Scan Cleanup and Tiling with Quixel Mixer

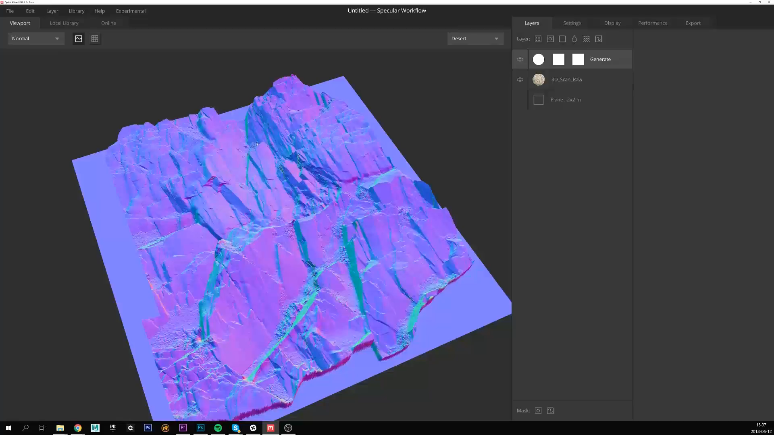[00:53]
A very common problem when working with scan displacements is stretching in more extreme areas, such as these.